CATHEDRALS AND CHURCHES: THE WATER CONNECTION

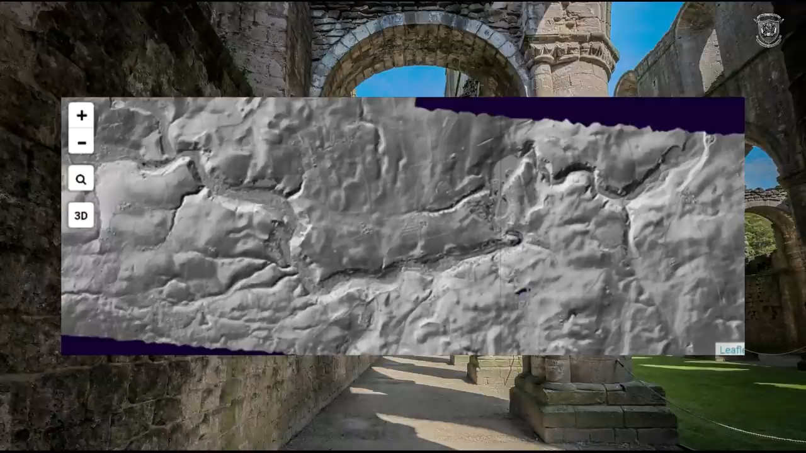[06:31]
so let's have a look on the lidar because they would have had to route the water straight to this cathedral now let's have a look
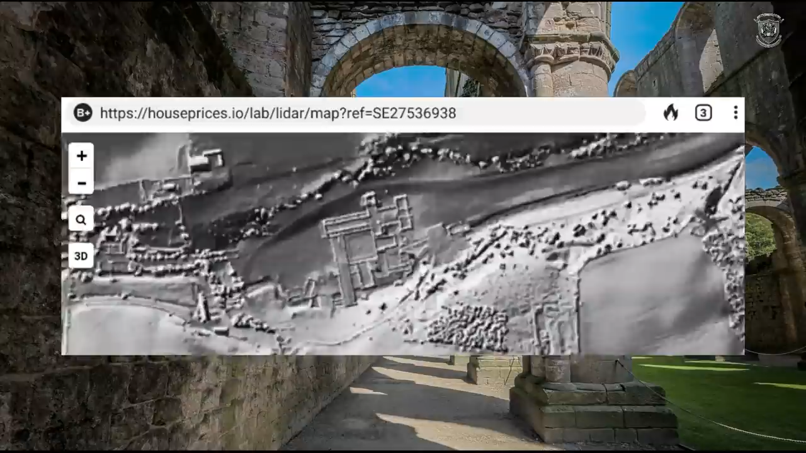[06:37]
at the terrain around it it's full of pools and cisterns and reservoirs and all sorts of stuff so this is the cathedral and you can see that
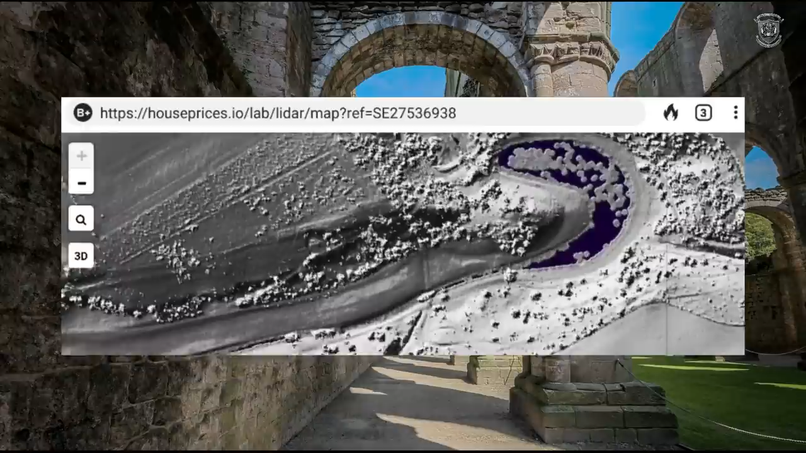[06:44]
the water comes from around here into this corner and when they're cornered like that i swear it's to restrict the flow i guarantee you i mean look
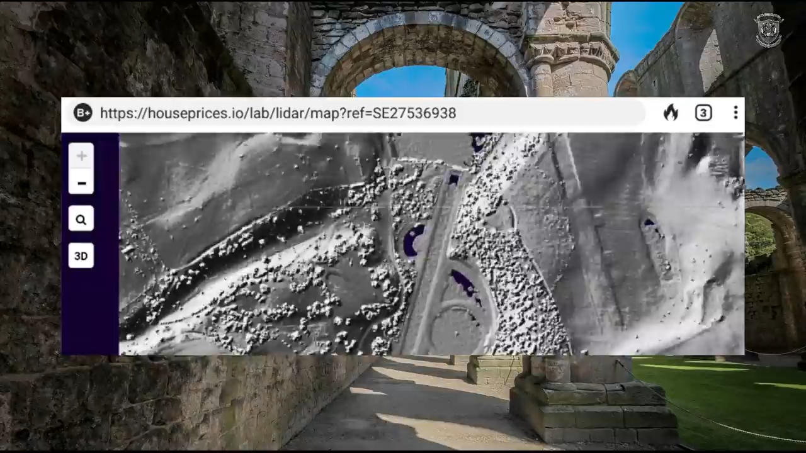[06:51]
at the earthworks here what is going on this is like three reservoirs or three lakes but they're probably lakes now but there's all it's all connected
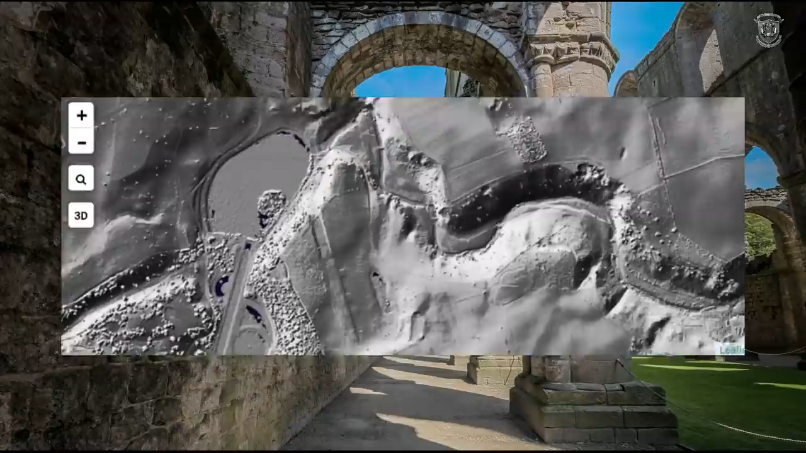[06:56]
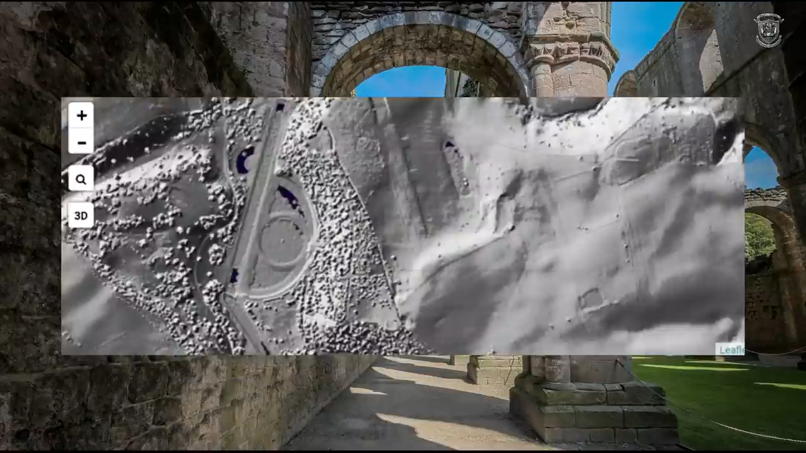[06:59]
to fountain abbey which is ironic that you call it fountain abbey
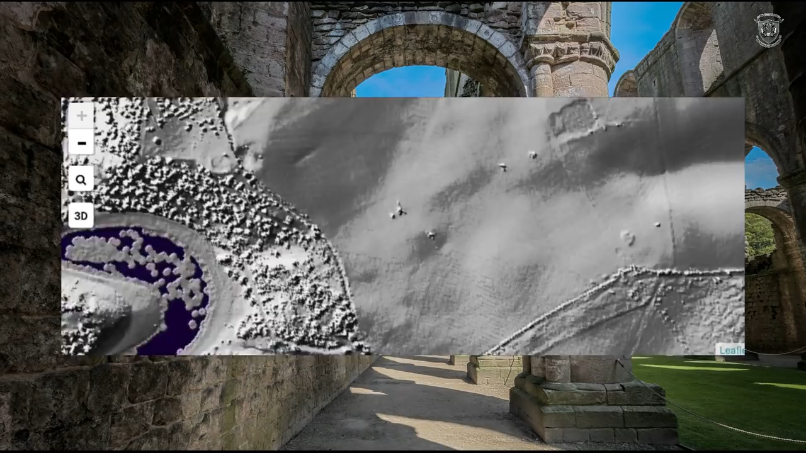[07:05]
unbelievable but it's there it's there for us
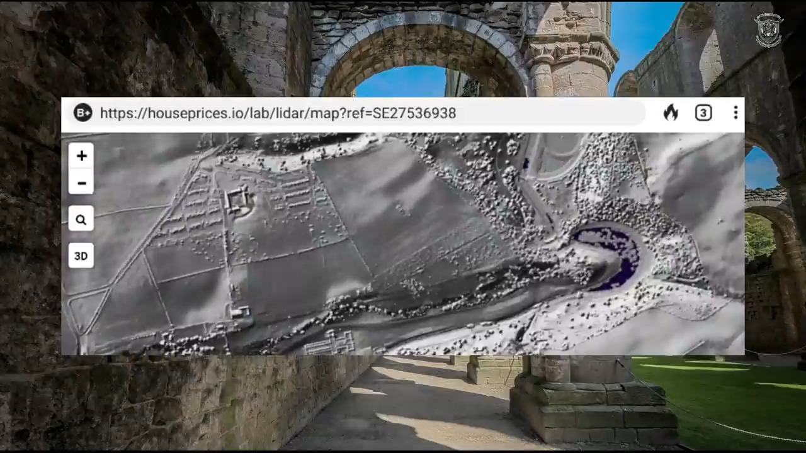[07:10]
there's a little little little sign up there i don't know what that is
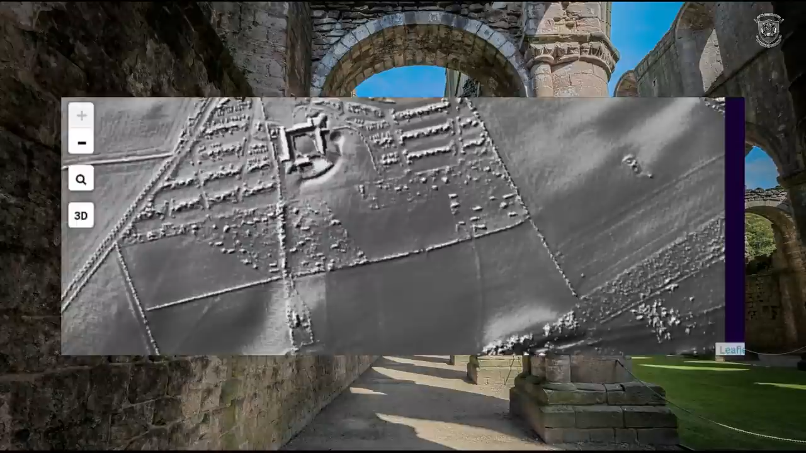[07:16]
but again you can see this channel and this
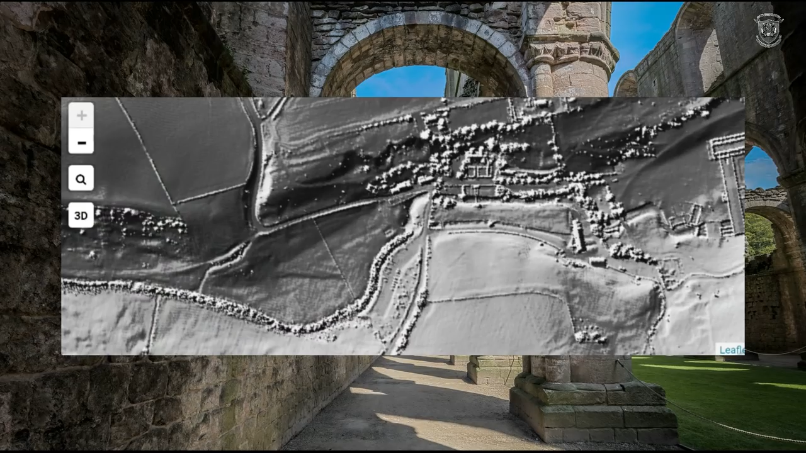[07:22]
abbey is directly in the middle of the channel look at it
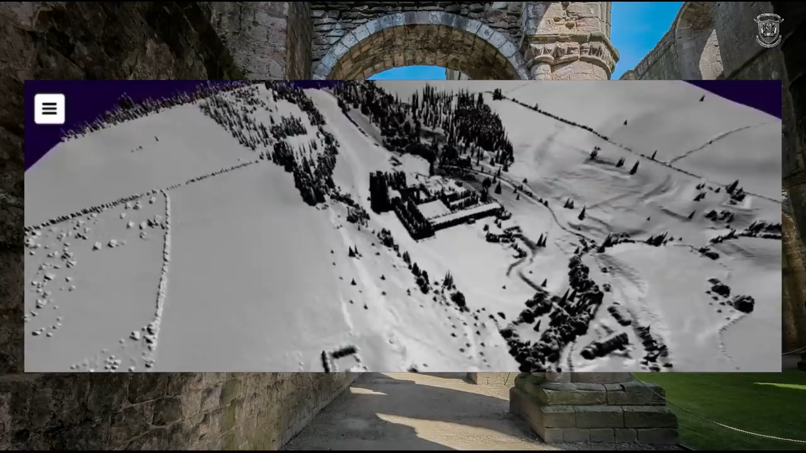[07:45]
sort of like mini ditch sort of thing like i don't think you'd be able to see this if it wasn't for
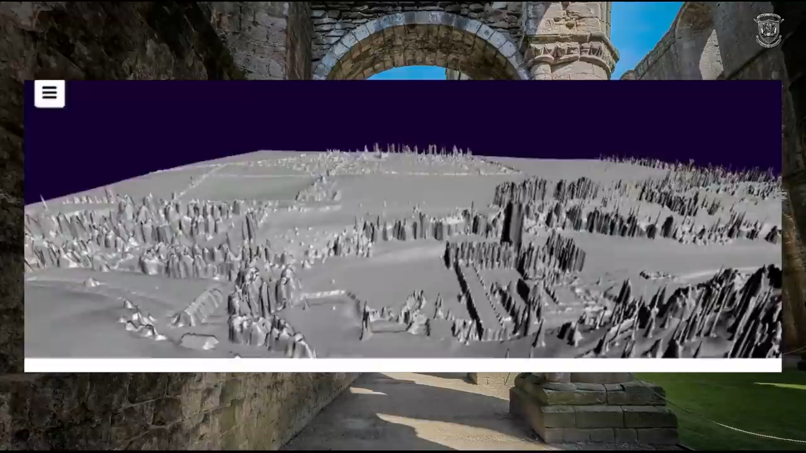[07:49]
this lidar because you'd have trees and bush and all sorts of stuff in a way but you can see like it's in the middle of like a river which is very peculiar huh if i go down it's very hard to control this by the way very
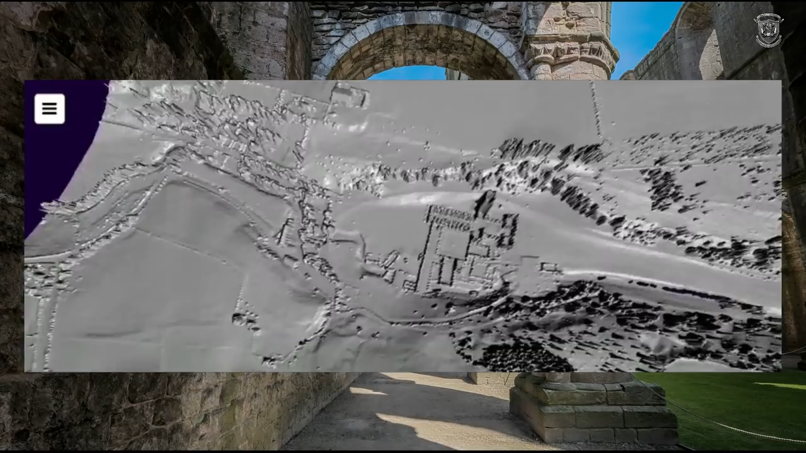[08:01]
very hard this is a 3d image of the land but look directly flow straight to it so it would have went underneath it or in
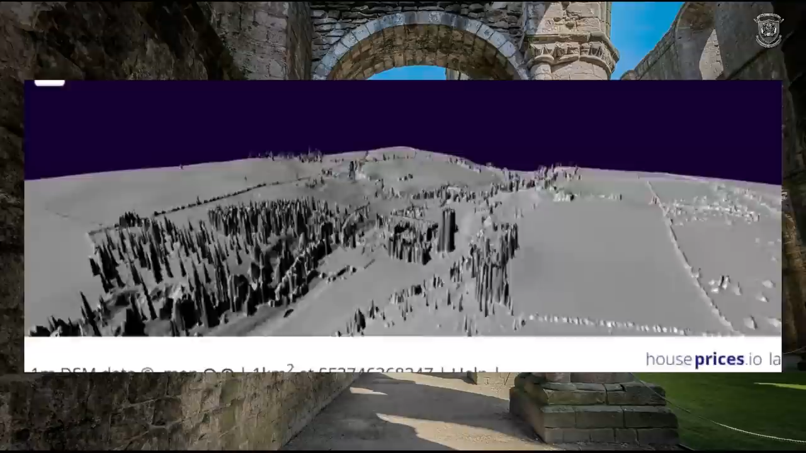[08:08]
it or around it and come out the other end sorry about this i'm such an amateur that i've only been on this a few
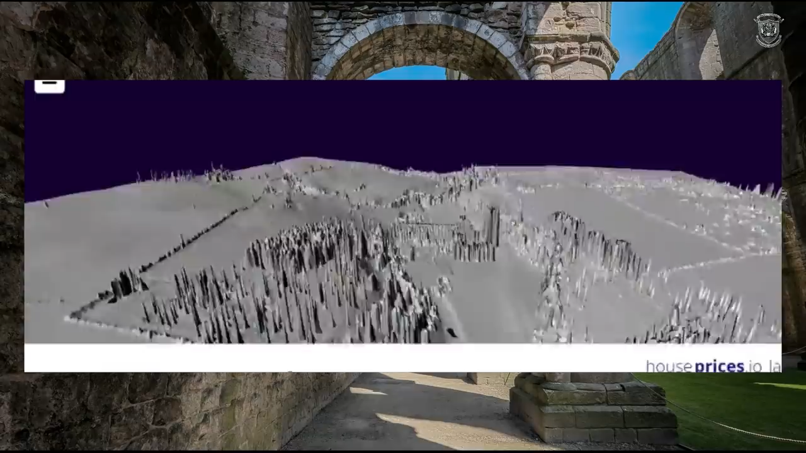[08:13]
days look you can see that it runs a route so why